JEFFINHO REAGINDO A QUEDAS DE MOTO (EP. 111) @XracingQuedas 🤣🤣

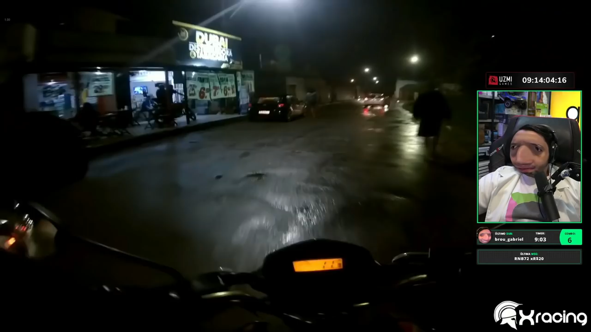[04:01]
Look in the dark road. The random boy.
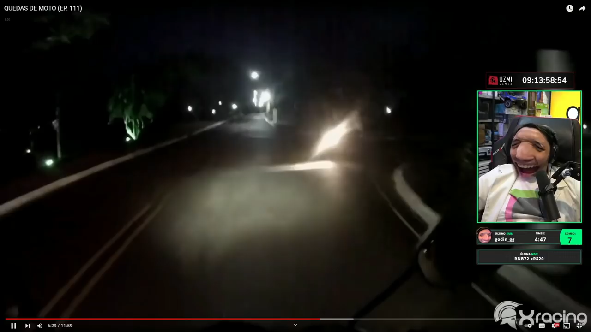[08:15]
Alone in the dark. Tá tudo bem aí? Se machucou aí?